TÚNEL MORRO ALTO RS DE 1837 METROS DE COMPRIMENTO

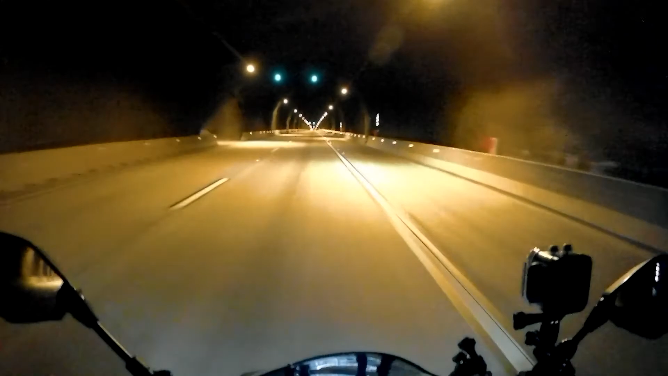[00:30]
Show de bola aí galera 1800 metros aí, 1 quilômetro e 800 de túnel aí no Rio Grande do Sul Eu acho que é o túnel mais longo que tem aqui, pelo menos no Rio Grande do Sul né cara Não sei aí em outras cidades aí Me esquecer do salve aí pro grande Marcelo CB500 É isso aí mano Tamo aí aproveitando aí o rolê cara Com a nova câmera do capiroto Tá piscando?